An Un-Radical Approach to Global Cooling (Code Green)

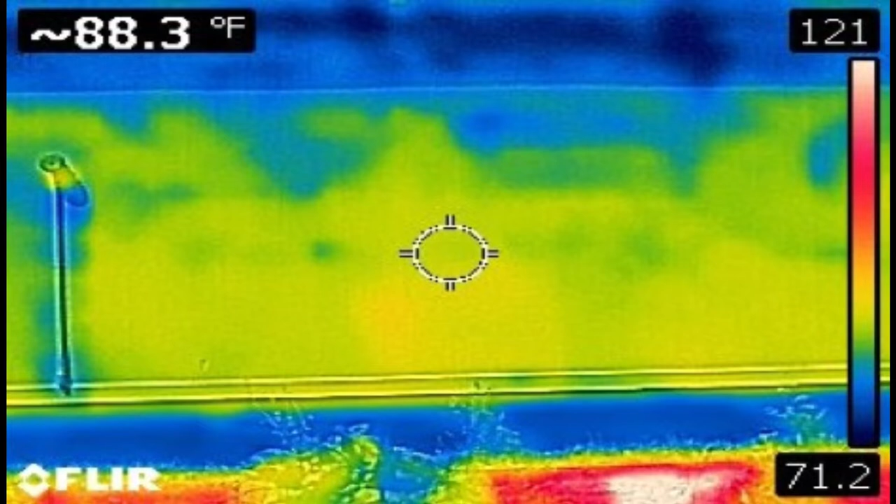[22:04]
On screen: spot 88.3°F
me like a delta t of 50 degrees yeah yeah well yeah that's a lot this this is a hawaii instance this is the titanium paint again yeah titanium but it looks like a normal color is just infused with titanium dioxide why doesn't hawaii do this right now uh because you haven't passed an energy a strong enough energy code we have to get you into